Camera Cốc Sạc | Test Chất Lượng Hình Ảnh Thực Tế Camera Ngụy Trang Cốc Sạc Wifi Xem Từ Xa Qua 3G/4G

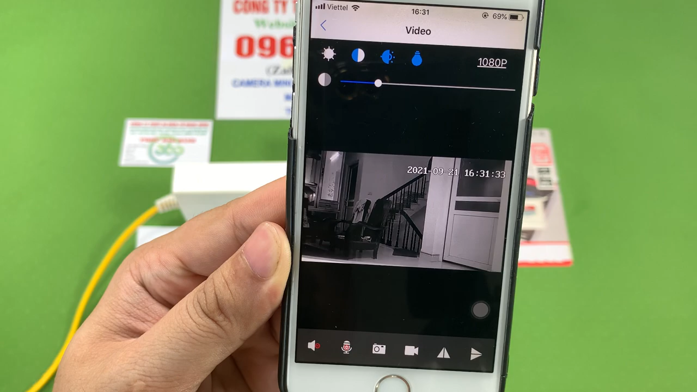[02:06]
đen trắng thôi các bạn nhé Quay ngày hay quay đêm lúc nào cũng có thể là zoom được ở đây các bạn nhé Và bây giờ mình sẽ hướng dẫn tất cả các bạn về cái cách sử dụng của dòng sản phẩm Camera siêu nhỏ dạng,